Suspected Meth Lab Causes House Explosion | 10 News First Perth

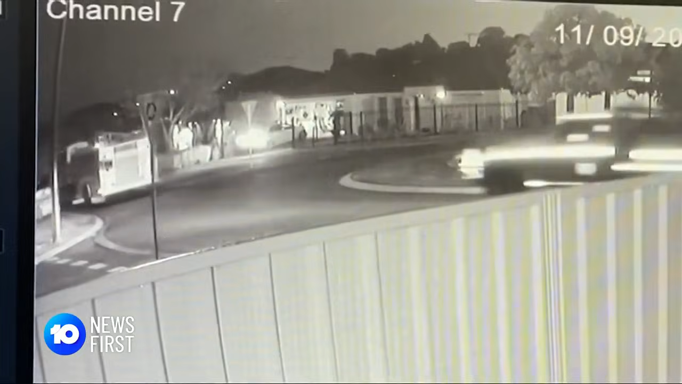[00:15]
Emergency crews were called around 5.30 this morning to reports of an explosion,